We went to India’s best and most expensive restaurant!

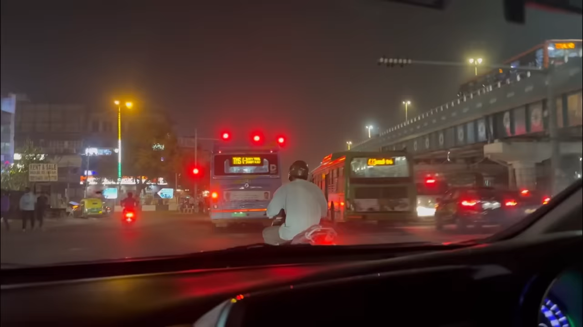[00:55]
As usual दिल्ली ट्रैफिक आज लेकिन कम है. आज थोड़ी कम है because it's already 9:30 in the night and
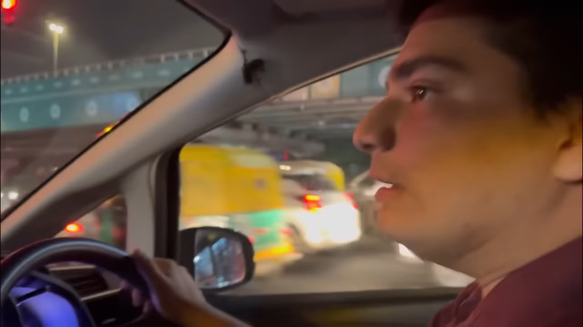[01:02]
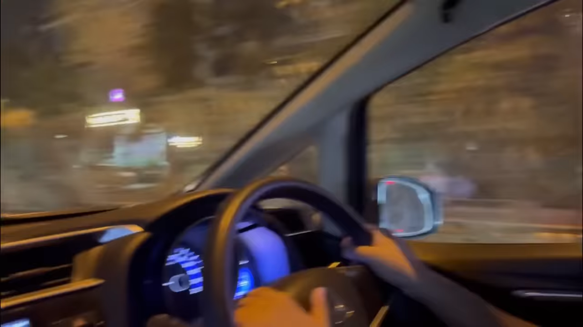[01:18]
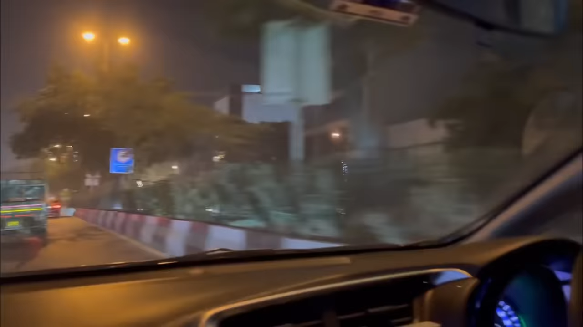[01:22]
कोटला मुबारकपुर है. And we were coming from Ring Road and we took a left turn on Bhishma Tapa Mark.
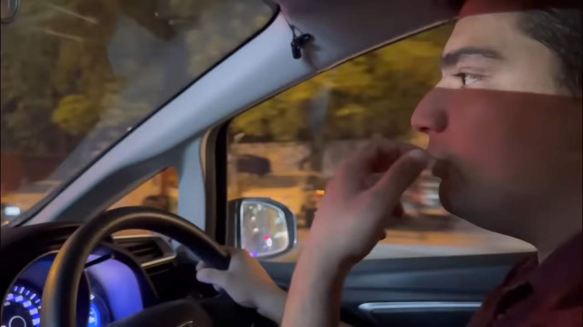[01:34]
Meri geography achhi hai. Okay. Sorry.
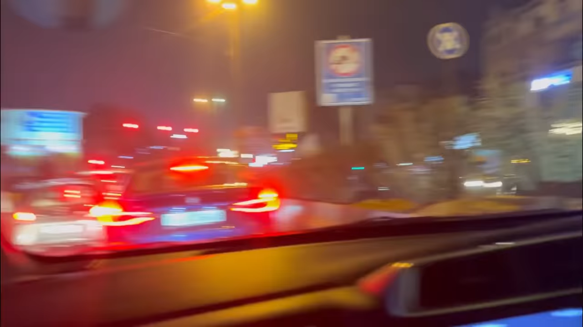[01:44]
Nahi, you notice ki electrical buses start ho gaye hain ab. That's a good thing.